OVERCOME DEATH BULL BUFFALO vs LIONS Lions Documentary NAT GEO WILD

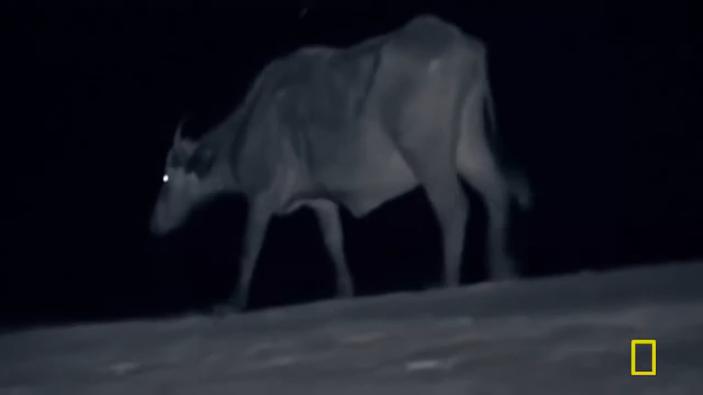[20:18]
as if in reply that evening
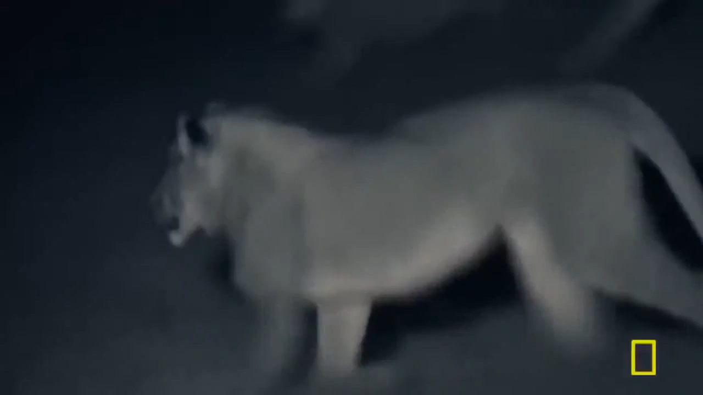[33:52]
too late the lions are everywhere ready on all sides to panic the herd
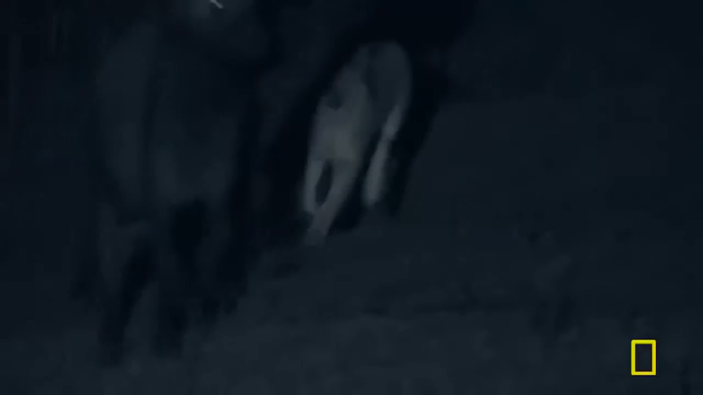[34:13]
alliance cuts off the bachelor clan
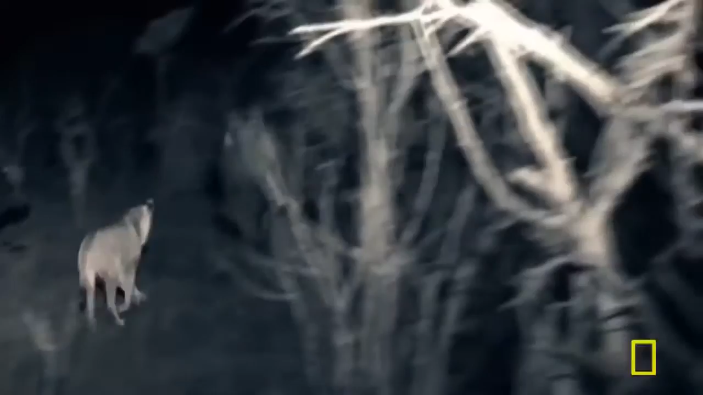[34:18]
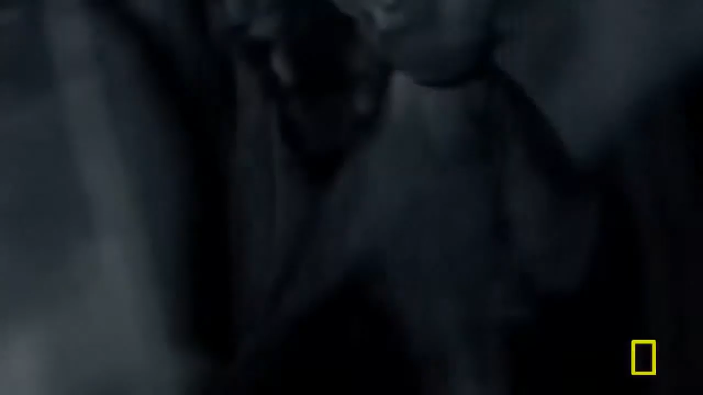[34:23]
big bull fights back females with juveniles big bulls are no match
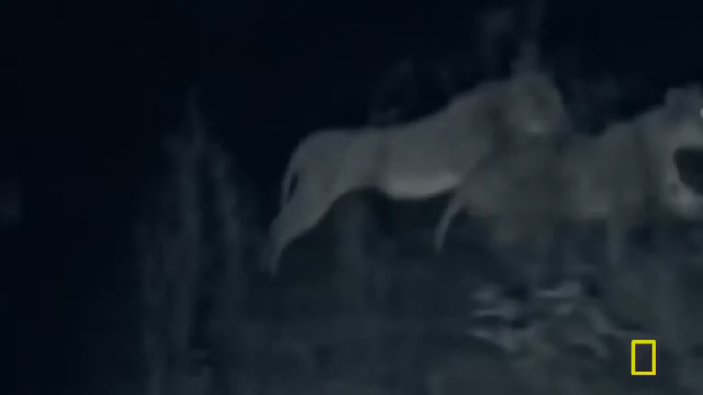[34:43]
when the calf falls big cow launches a mob attack
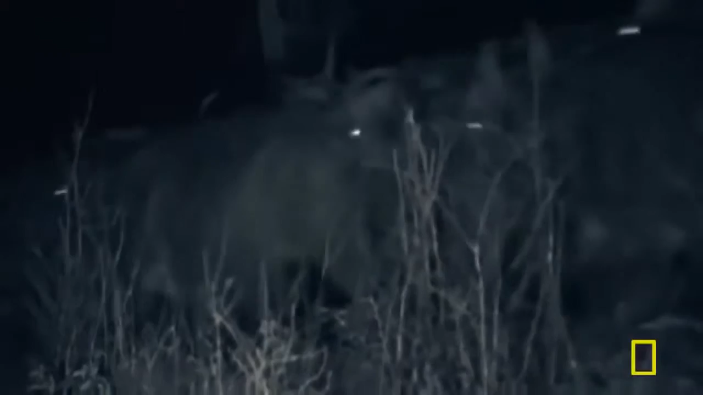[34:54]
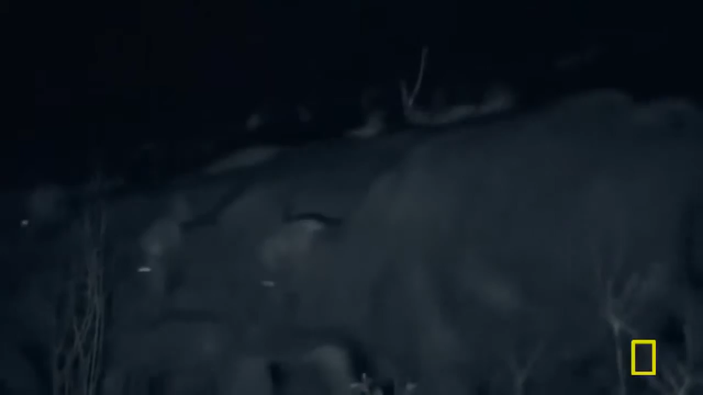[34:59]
big cow is angry backed by her tribe she keeps up the attack till all the lions are banished battered and bruised the killers retire
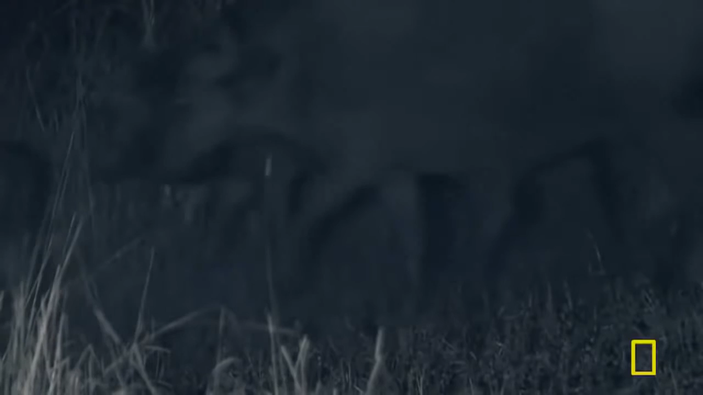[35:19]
and the calf survives her first night